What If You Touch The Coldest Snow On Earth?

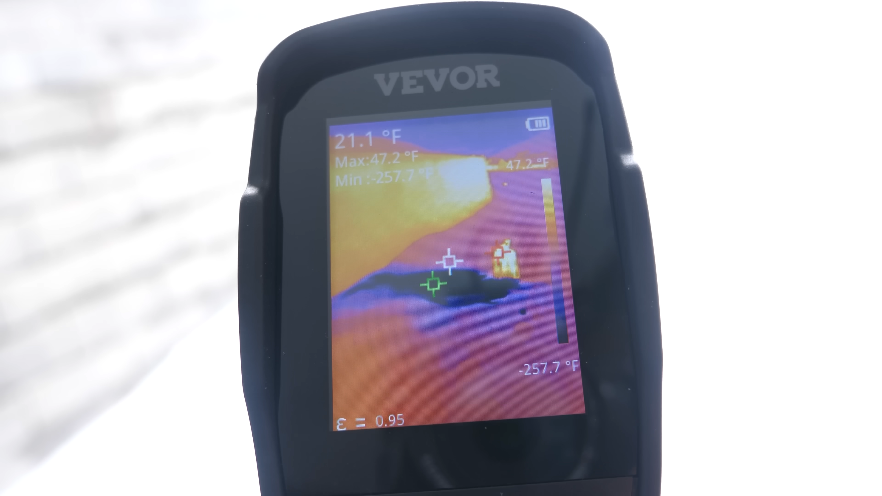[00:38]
On screen: spot 21.1°F, max 47.2°F, min -257.7°F, scale top 47.2°F, scale bottom -257.7°F
So you can see the spot right where I poured it we're reading negative 203 Fahrenheit